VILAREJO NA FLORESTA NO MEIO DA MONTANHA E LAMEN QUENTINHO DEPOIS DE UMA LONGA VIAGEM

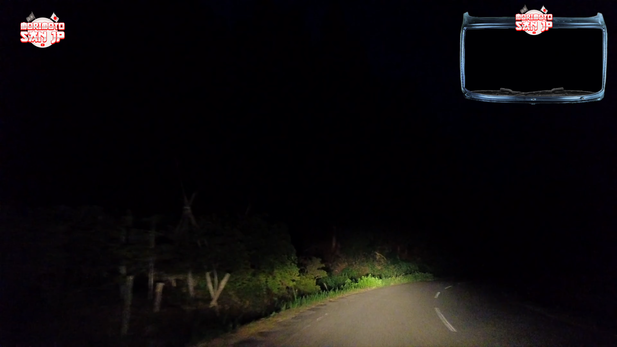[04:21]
Quase não se vê. Se mostra muito, né? E é engraçado, galera, que a gente vai passando nas cidadezinhas aqui e você vê as luzes tudo apagado, parece cidade abandonada, né? É 7h30 da noite agora. É vilarejo. Parece que é abandonado, né? Parece que não tem ninguém no vilarejo.
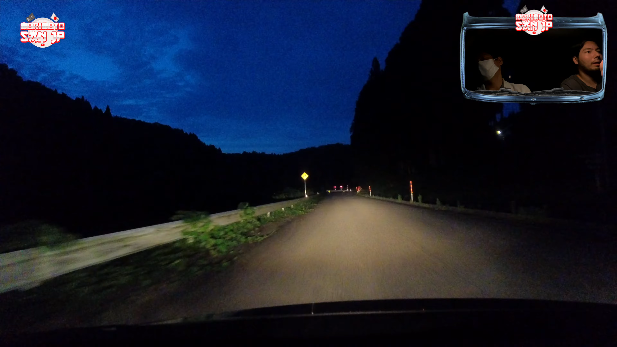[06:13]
Tô pra lá e pra cá. Curva. Estreita, depois... Volta. A larga. E não tem iluminação. Pouco, né? Aqui tem um vilarejozinho.
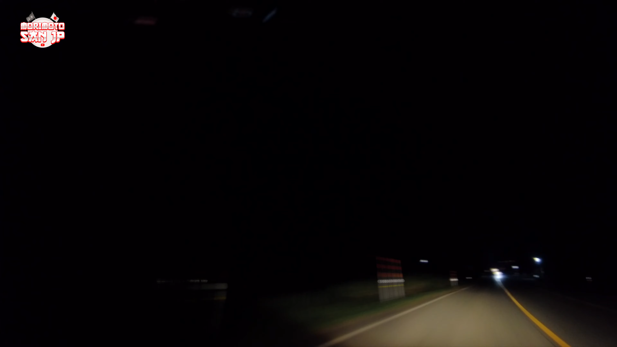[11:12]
Nossa, andamos no meio dos matos aqui, hein, pra chegar nessa cidade aqui. E ainda tá no meio do mato. Estamos aqui com esse Guadima aqui, é meio do matão mesmo, hein? Mas parece agora, não, é grande a cidade, ó. É. Do nada, a gente sai do mato e tá numa cidade grande, ó. Ah, que grande. É, aqui, ó. É. Parece que não vai dar em lugar nenhum, né? E aí, de repente, você tá na cidade grande.